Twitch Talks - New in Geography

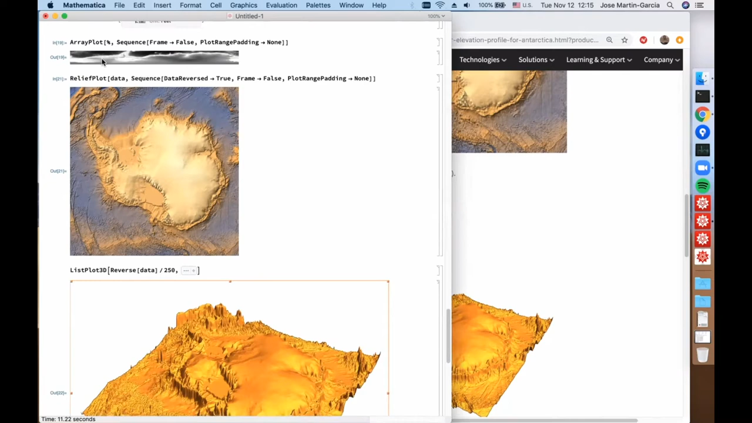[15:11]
And Note Something important Which is That The conventions For Um Array data Are different In What List plot 3D wants And what comes Out Of The elevation data And So we need this View Of Antarctica Again Because This is not a Geo function It doesn't have a notion Of
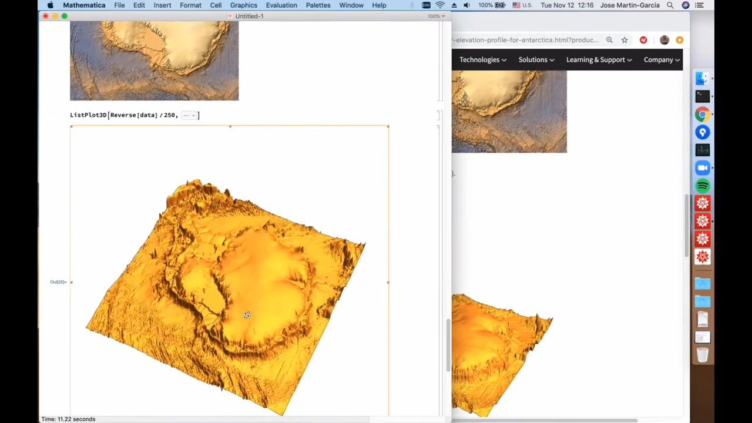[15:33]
Relative Distance Vertical and horizontal So we have to control it Manually And That's why There is this 250 factor